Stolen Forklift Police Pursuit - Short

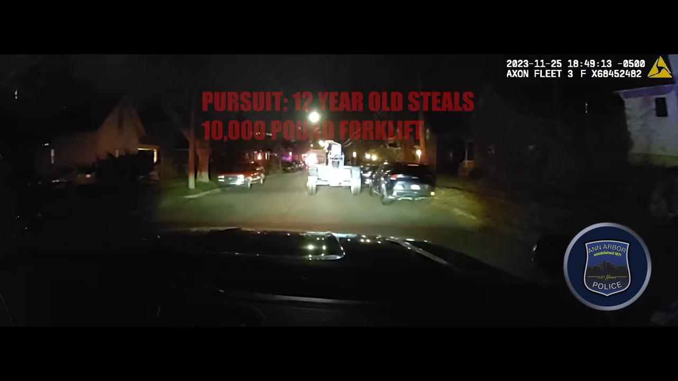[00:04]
Don't go in front of it.
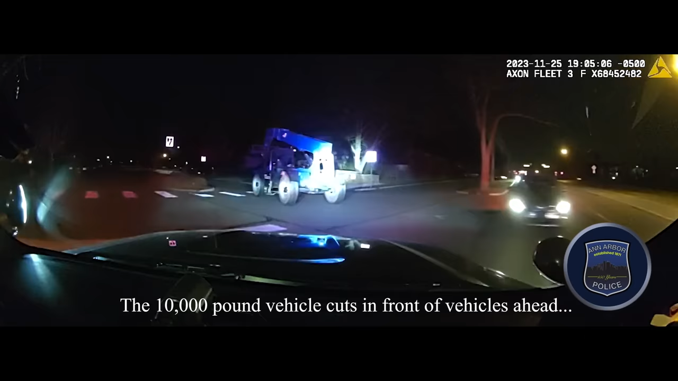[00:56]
we got K-Navies straight north from residential streets. Georgia Town Boulevard.
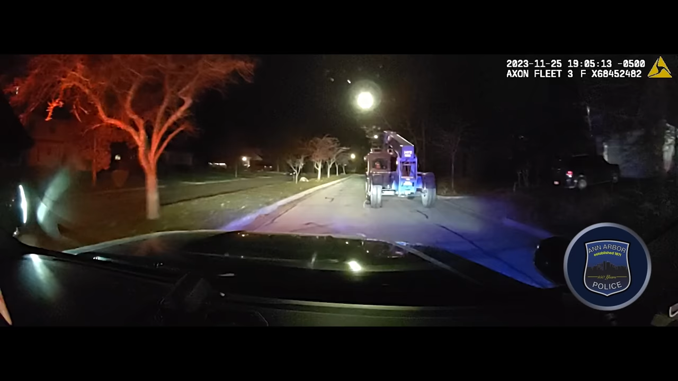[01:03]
Georgia Town and Georgia Town.
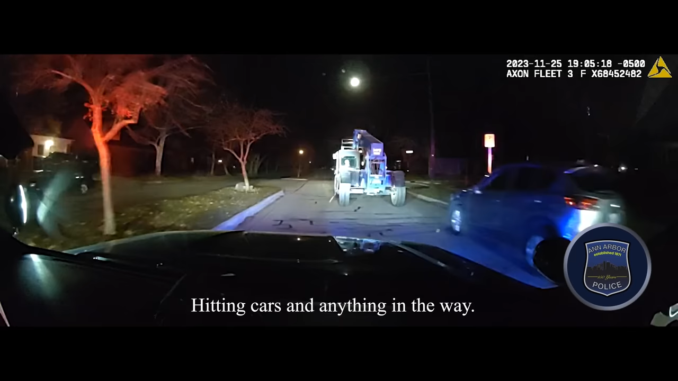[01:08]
Side-flipped the car right in front of York Town. Continuing around the cul-de-sac here. We side-flipped the car into the front yard of...
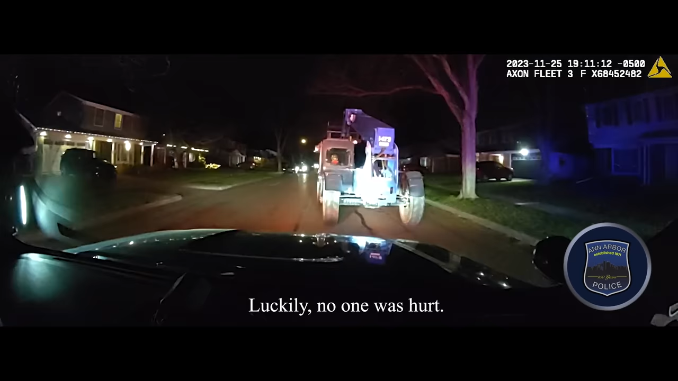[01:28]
Unknown. I don't believe it was occupied. Why don't you shut your lights down for now? Crossing over Georgetown.
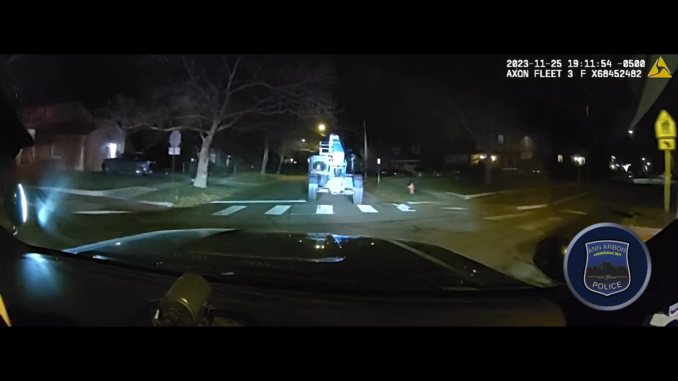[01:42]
Just be advised, he's got no lights on his vehicle. Follow at a distance. We're going to be disengaged in here.
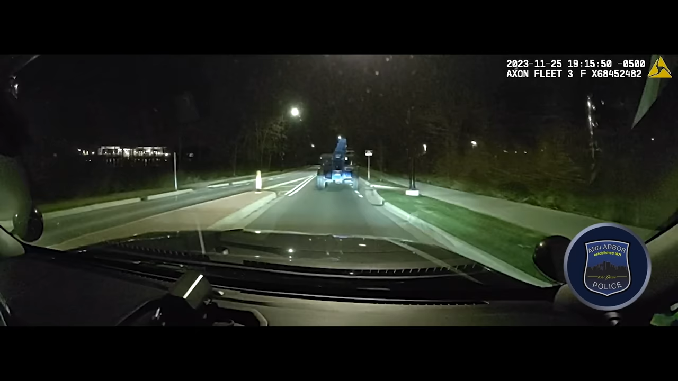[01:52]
Looks like he's going to possibly ditch it. He's on the sidewalk now.
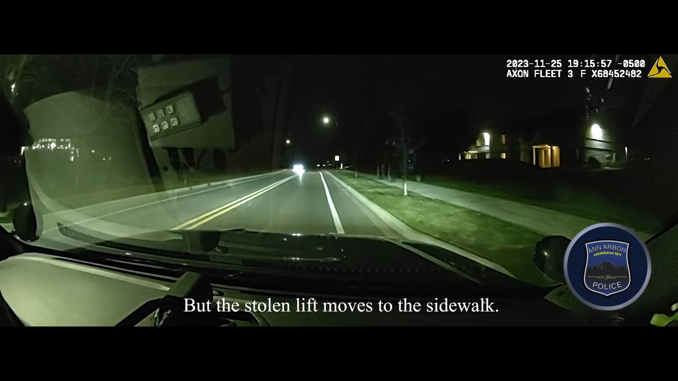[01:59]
Go ahead and reactivate your lights and sirens there, guys.